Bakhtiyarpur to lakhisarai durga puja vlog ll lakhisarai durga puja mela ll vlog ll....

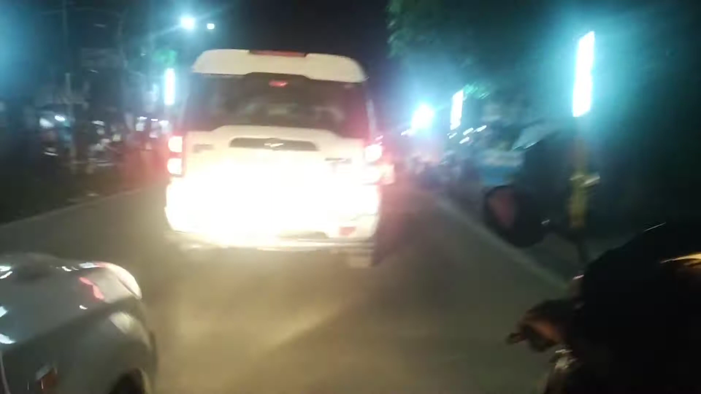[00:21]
हम लोग बाहर से लखीसराय जा रहे हैं, देख सकते हैं हम लोग को दुर्गा पूजा का मेला घुमा रहे लखीसराय।
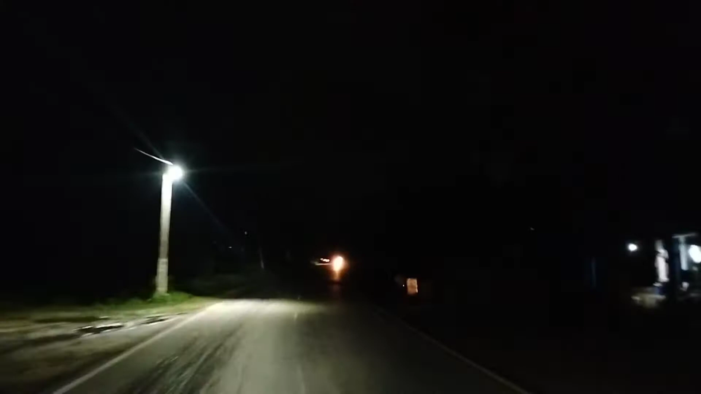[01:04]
देख सकते हैं गाइस अभी हम बाहर के थोड़ा आगे पहुंच चुके हैं, तो चलते हैं आगे गाइस। देखिए